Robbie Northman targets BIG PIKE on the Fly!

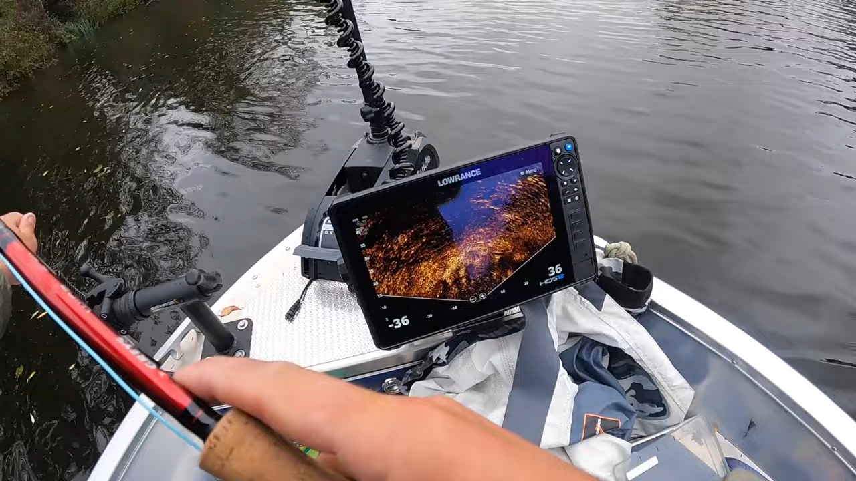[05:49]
incredible to think about after a flood really yeah so we're backing up the fly fishing with the live sonar as well so it's really interesting we can see what the fish are doing when they follow the fly which flies they like so you can quite quickly see whether the fish like the fly that you're using and swap to one that they're more responsive to